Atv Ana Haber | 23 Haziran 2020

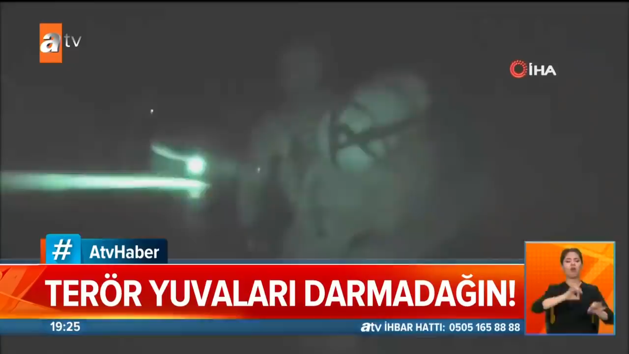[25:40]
İHA ve SİHA'lar bölgeyi aralıksız tarıyor. Komandolar gece boyu uçar birlik harekatıyla Hantur Dağı eteklerine indirildi.